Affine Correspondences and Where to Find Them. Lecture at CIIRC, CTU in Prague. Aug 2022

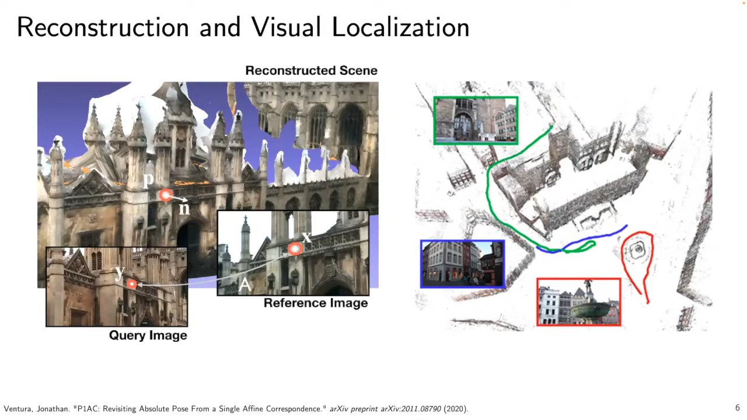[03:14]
coupon correspondence and on these three of them for uh finals so that is like if scene is very hard you probably allow on this correspondence so that it reduces this requirement and gives you more information you also can do reconstruction which is not just fine cloud but oriented point cloud yes so uh this talk is all about fine correspondences my problem is that i don't understand what is the fine response
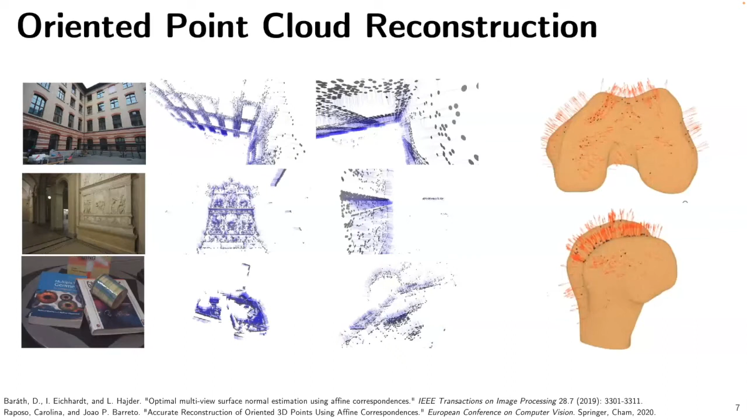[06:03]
that's sometimes more useful if your first point clause is very sparse and you can't just take your neighborhood and feed some uh like a local plane and then have normal you can get them just directly from this uh fine correspondences just because you have richer information or for example when you do slum that's uh gains this same idea okay if you are on car which means that you are not going up and down with respect to the surface uh you also the gravity vector does not change uh and you have uh ground plane and near you in car unless